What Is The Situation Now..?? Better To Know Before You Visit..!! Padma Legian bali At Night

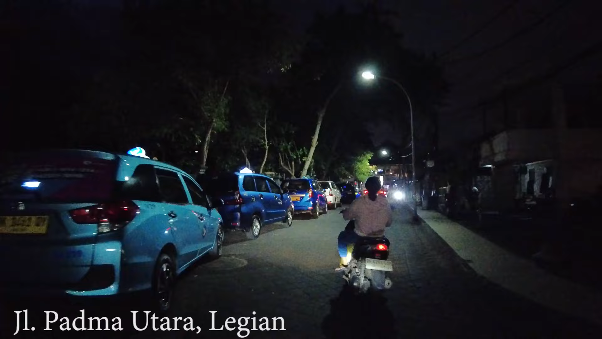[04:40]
a big place but almost busy especially at dinner time
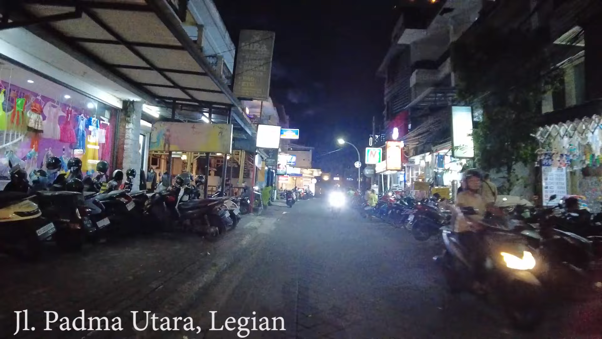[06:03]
and there in the front is the Kempi hotel guys they
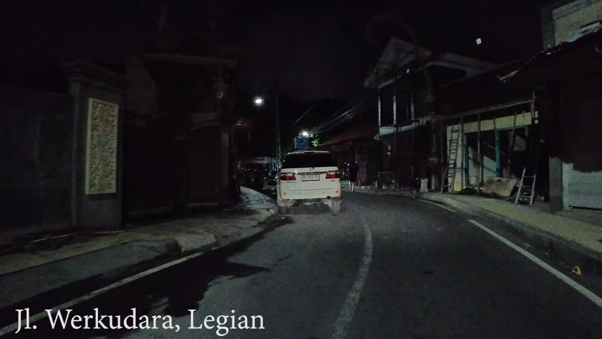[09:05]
nothing much is happening here but earlier as you saw there are some bars that you can go or restaurants cafe
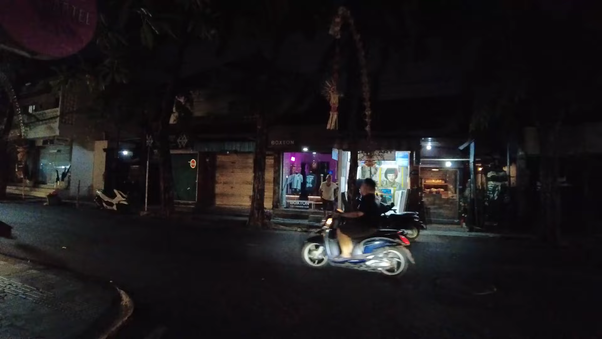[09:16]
and we are getting close to the main road let's drive a little bit